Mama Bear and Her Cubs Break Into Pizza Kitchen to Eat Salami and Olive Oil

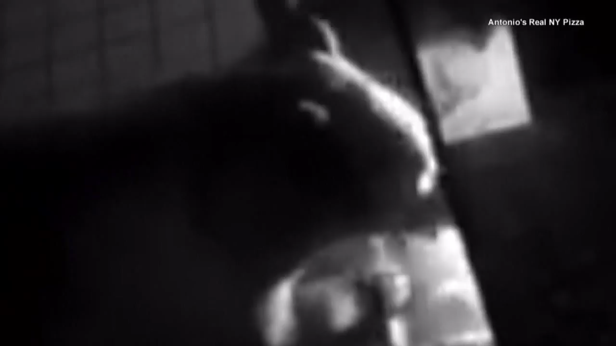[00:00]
These bears aren't the normal chefs at Antonio's Real New York Pizza.